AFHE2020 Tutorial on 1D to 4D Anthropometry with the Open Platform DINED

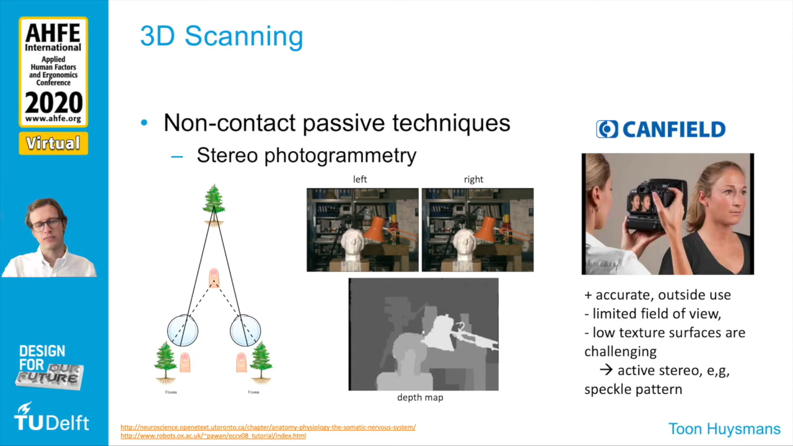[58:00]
And then in such situations you can use active stereo. So it projects some light into the scene like a speckle pattern and use that texture information then to do the reconstruction.
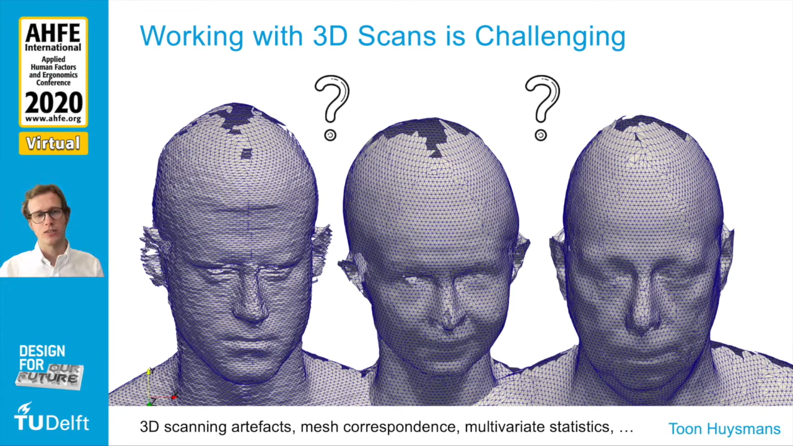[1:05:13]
And this, as a consequence, makes it very difficult to calculate an average. You basically cannot calculate an average just from this data. You need to take additional steps before you can do that. So what is our goal? Yeah, we want to compare shapes. We want to create the average shapes. We want to statistically analyze these shapes. But the problem is that there is a variation in the number of points. There is no anatomical reference. So there's no data that says that this point is the nose and that point is the ear. It's just a bunch of points or a soup of triangles.
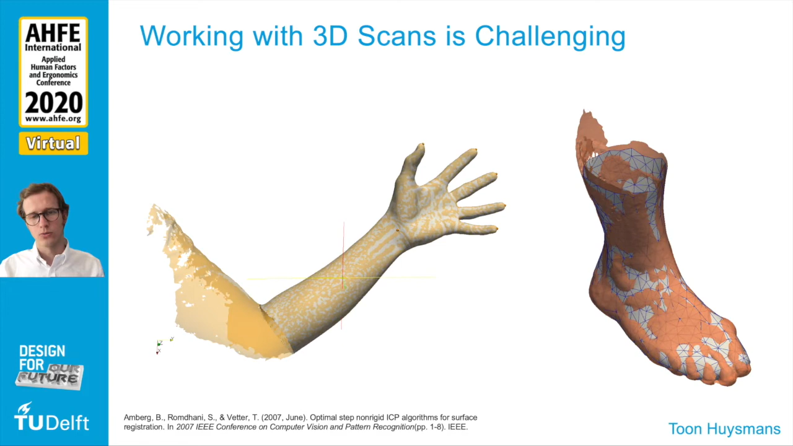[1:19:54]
Then it increases, um, the resolution of the template. And then it further, uh, further registers the final detail. Well, these are, these are two of these, uh, techniques, uh, for elastic surface, surface registration, um, that you can use, um, to create a correspondence.